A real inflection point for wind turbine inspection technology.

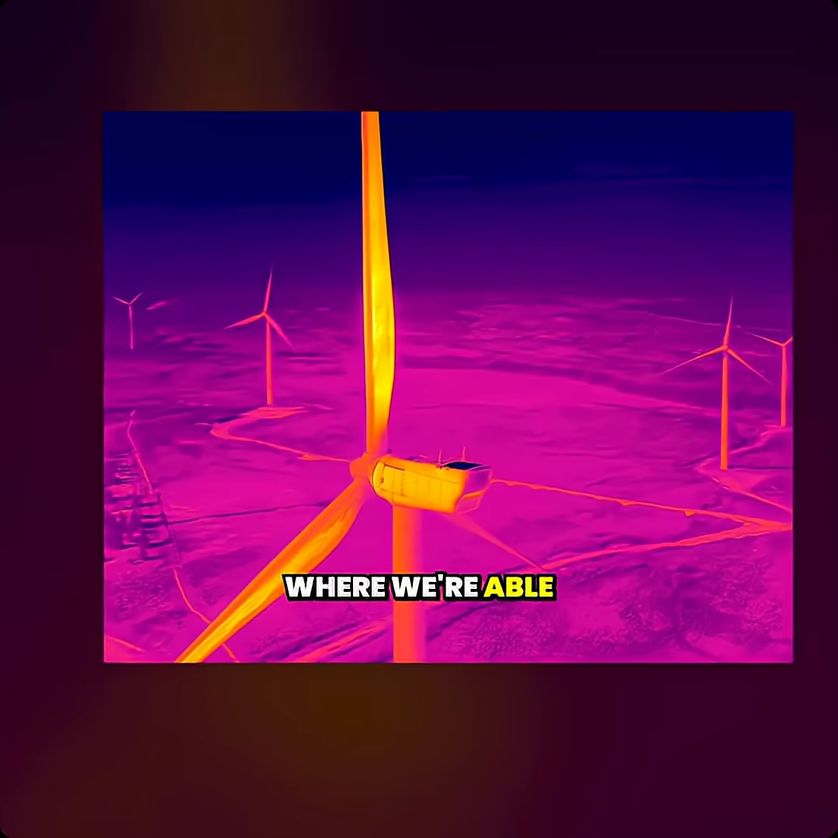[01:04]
Where we're able to see up to 15 centimeters deep now within the blade material to assess condition way before any failure modes come to the surface.